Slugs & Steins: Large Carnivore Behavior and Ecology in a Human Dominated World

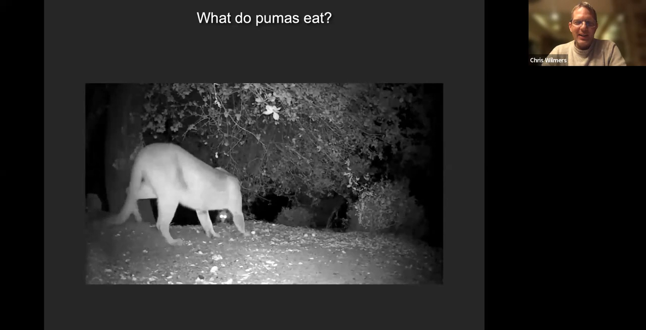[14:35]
Here's a, um, mountain lion, uh, uh, uh, possibly killing, uh, uh, opossum.
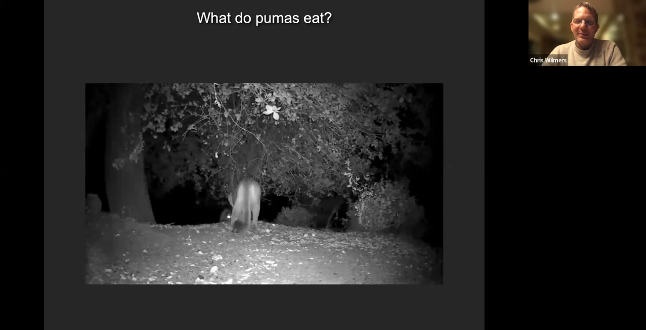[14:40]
Although that opossum seems like one tough guy. And then coming up as a raccoon.
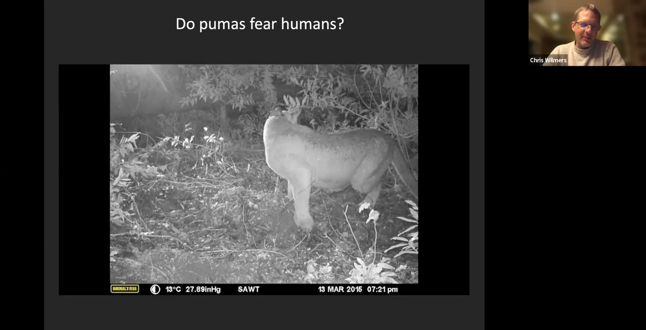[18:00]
And then the speaker either plays a control sound, which in our case was the sounds of frogs chirping or a treatment sound, which was the sounds of people talking. And then we could see what they did. And so here's an example of that. So here's a mountain lion at a deer kill. It's raining.
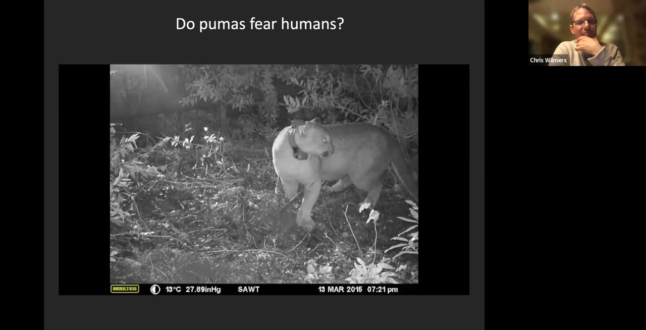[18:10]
And then those are the frogs areas sort of tugging on the tail.
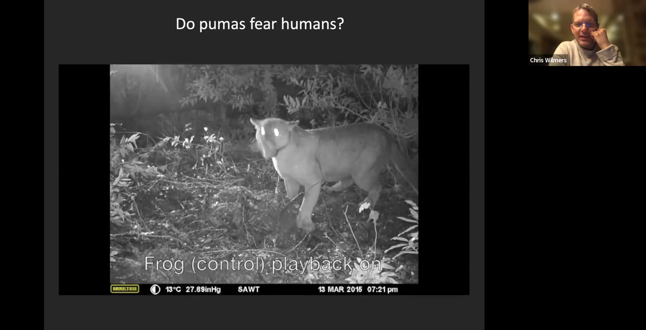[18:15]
Doesn't seem to be too concerned about the frogs.
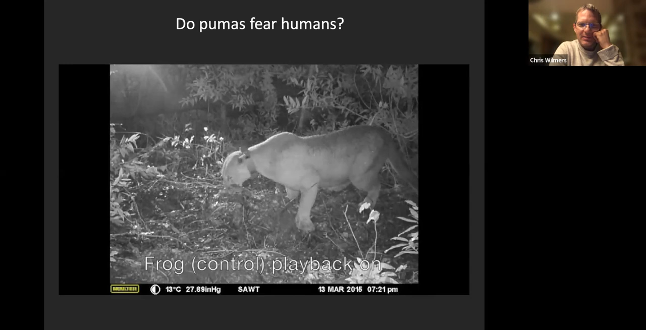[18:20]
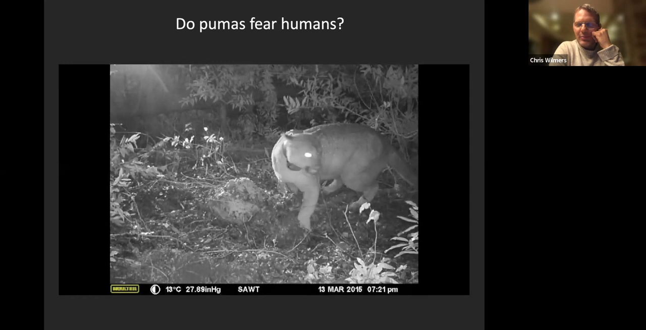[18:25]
And then pretty soon here, we're going to show the difference with people.
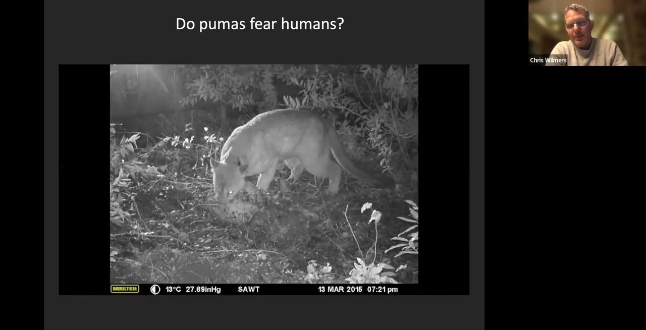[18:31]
So here the animal is with people, uh, coming on the, down in just a second.